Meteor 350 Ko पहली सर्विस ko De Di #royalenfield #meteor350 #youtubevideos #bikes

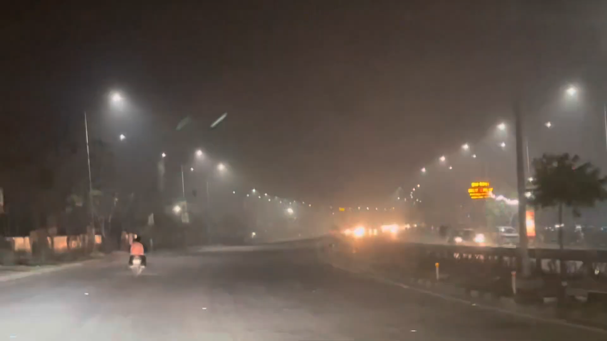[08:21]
ओहो भाई साहब रात को यार क्या सही लगता है यहाँ पे, ये अपना जबरदस्त रोड लग रहा है जबरदस्त। और वो देखो अपनी दुकान, सबकी दुकान।